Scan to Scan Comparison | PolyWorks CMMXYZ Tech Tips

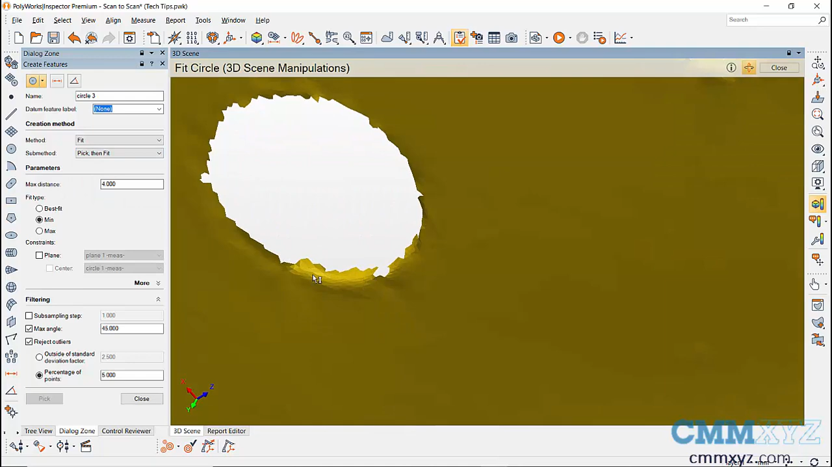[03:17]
and to compare it with other scan data create all required features on the reference scan data